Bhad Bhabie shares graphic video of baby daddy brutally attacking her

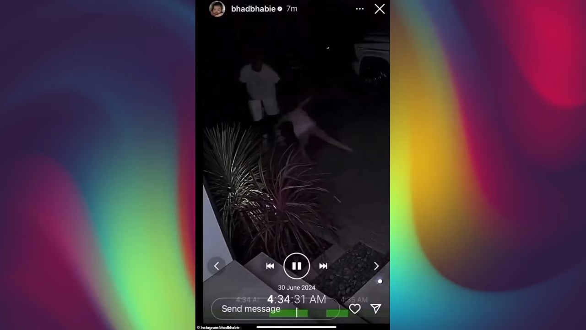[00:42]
On Sunday, July 7, Bad Baby posted troubling videos On her Instagram story showing her being physically attacked By her former boyfriend and the father of her child, LaVon. In the 20-second clip Captured Outside a Home At 4.30 a.m.